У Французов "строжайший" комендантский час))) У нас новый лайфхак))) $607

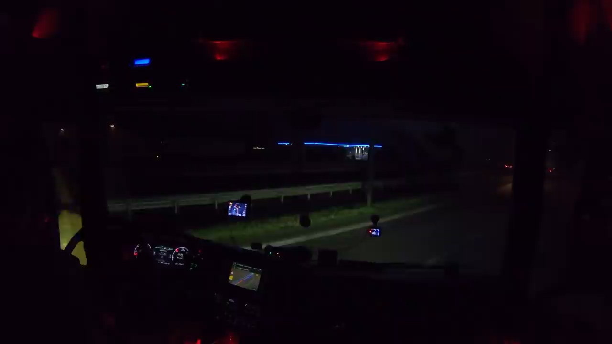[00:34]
Время местного 20 минут 9. Отстояли мы 9-часовую паузу. В общем-то, спал весь день. Едем дальше. На следующем повороте поверните налево. Так. Выходим на автопарк. Короче. 11 километров.
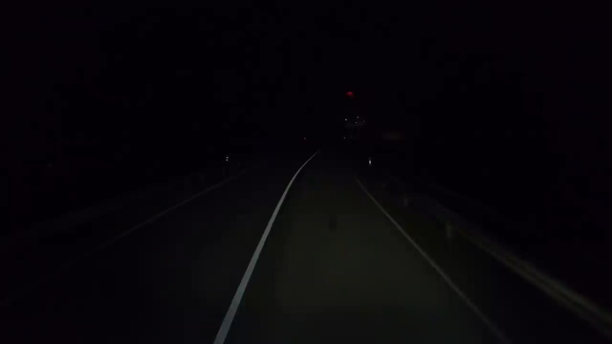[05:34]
Вы знаете, братцы, я что-то потом как вот поехал, вспомнил, что там, куда мне надо, в Страсбурге, там надо через город под знак ехать. Там запрещено, там ограничение. Решил все-таки поехать вот вокруг, объехать. То есть, мы сейчас зайдем в Страсбург, только немного с другой стороны. Не через Кёхель, через напрямую, ну, немножко тут километров 15 лишних.
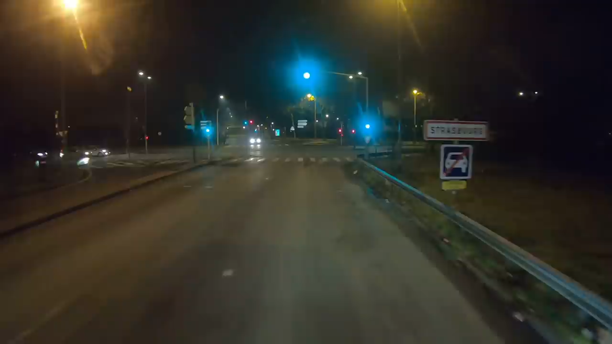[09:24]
На следующем повороте поверните направо. Будем надеяться, что местные жандармы нас не арестуют. Вот тут вот мы вот где-то здесь мы должны пересечься с человеком. Потом назад возвращаемся сюда на автобан и погнали уже в сторону Мелюза.
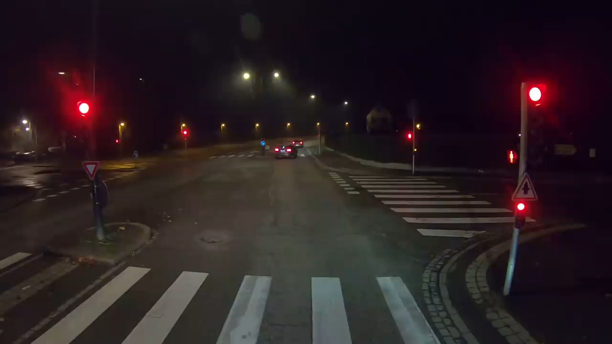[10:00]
ночью, мы не загораемся. Уже нет никого по бокам. Вон, видите, на лесопеде ездит спокойно.
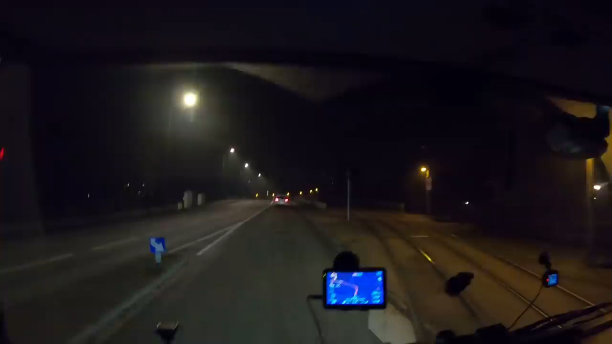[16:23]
Покидаем Страсбург. Так, нам сейчас тут налево. Надо будет скоро. Да, вот на Кальмар, в сторону Кальмара. На следующем повороте поверните налево.
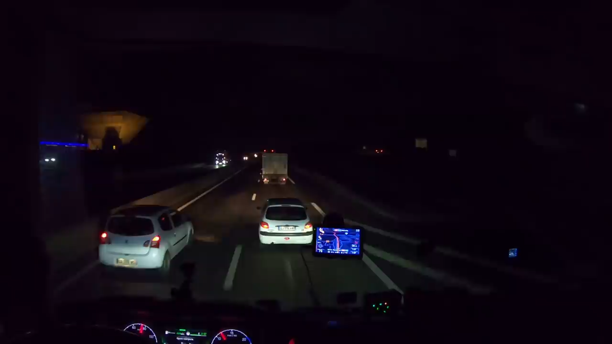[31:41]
Хотите, мы поедем, чего? Семьдесят едут. О, пошел обгонять, и он решил разогнаться. Просыпайся уже. Хорош спать-то. Он досыпает, едет просто, и все. Все, не дается, видите? Я уже 90 его обойти не могу. Вот гаденыш.
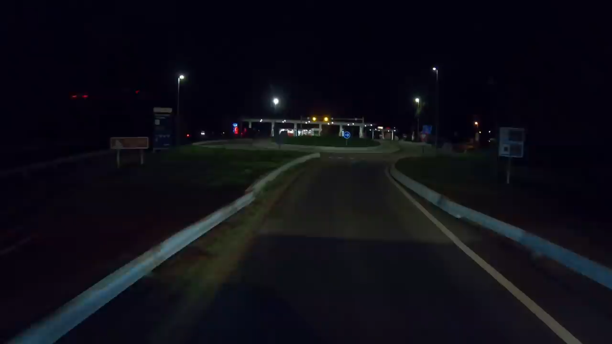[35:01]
приехать. Уже, в общем-то, как вариант. Есть там, где стоять возле выгрузки, нету. это не вариант. Но мы сейчас тут подумаем. Так, все это интересно. А где тут стоянка для грузовиков? Так, заправка. Паркинг грузовиков нарисован направо.
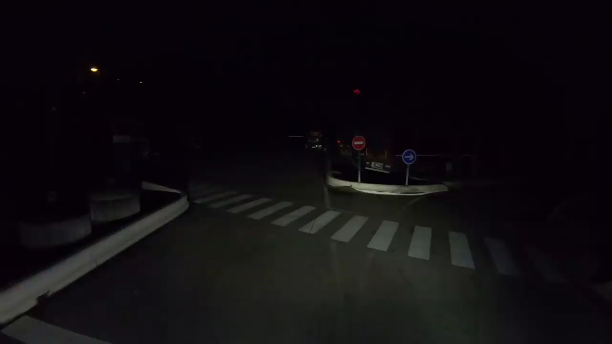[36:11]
Плавно поверните направо. Я тут прощемлюсь. Что-то у него открыто здесь. Проветривает, что ли? Прощемиться-то прощемлюсь.